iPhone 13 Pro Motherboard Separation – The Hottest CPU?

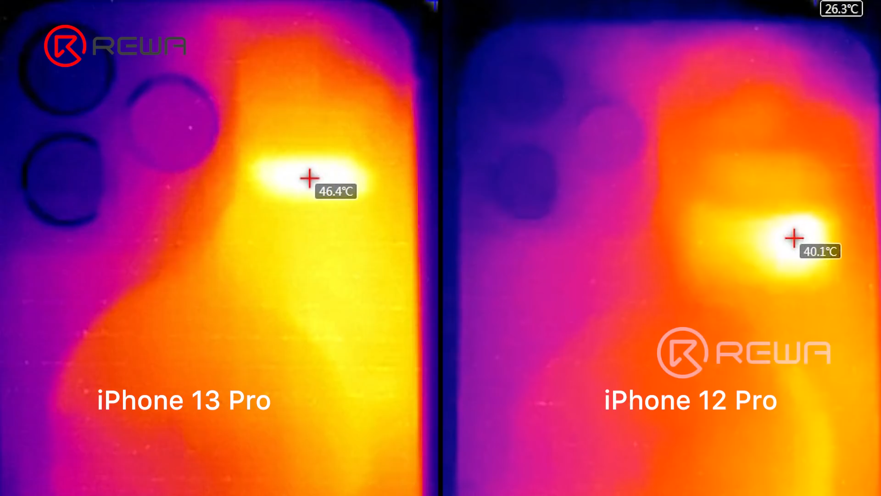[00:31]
iPhone 13 Pro can reach a maximum temperature of around 48 degrees Celsius, while the maximum temperature of iPhone 12 Pro is around 40 degrees Celsius.